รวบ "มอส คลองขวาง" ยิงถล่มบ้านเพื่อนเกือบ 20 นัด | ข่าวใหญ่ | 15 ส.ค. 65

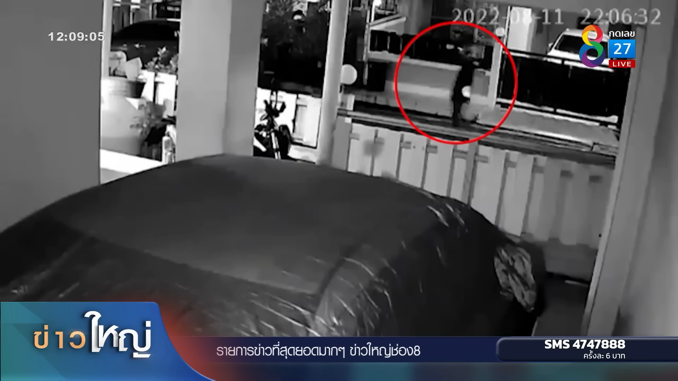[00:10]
เรื่องราวนี้มันเกิดขึ้นแบบนี้ก็คุณจะไปจับภาพมอสความ ๆยกพวกรวม 4
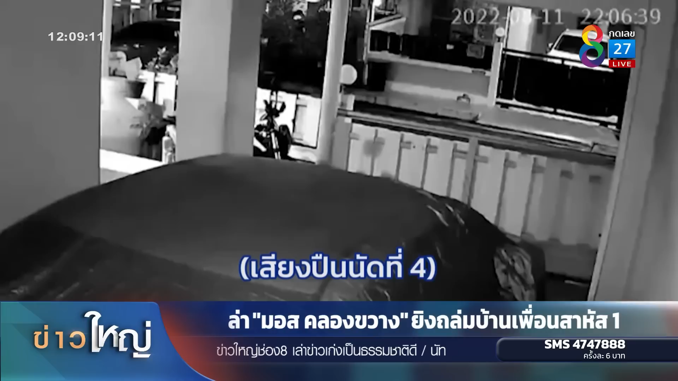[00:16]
คนมารัวยิงทะลมบ้านของนางสาววันวิศา กริงจับปานหรือว่ากัส